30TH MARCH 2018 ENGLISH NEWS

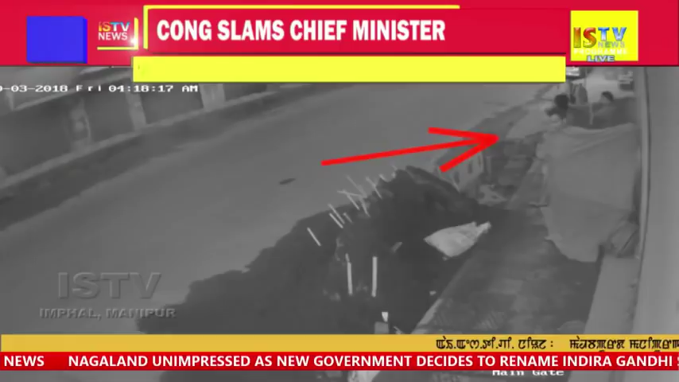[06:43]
What is astonishing is that the non-local burglars stayed in front of the shop till 4:30 a.m., acting innocent while the partners were plundering inside the shop.